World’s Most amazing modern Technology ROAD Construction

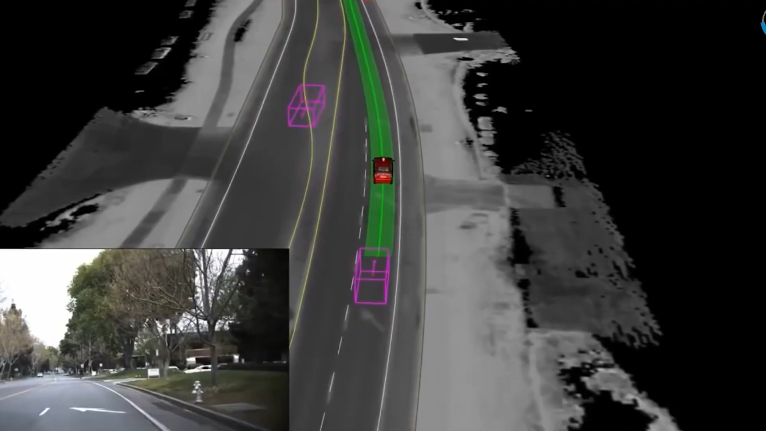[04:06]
LIDAR LIDAR technology can aid in distance measurement by illuminating the target with laser sight and measuring the reflected light with a sensor that can be mounted on a variety of other construction technology throughout the site.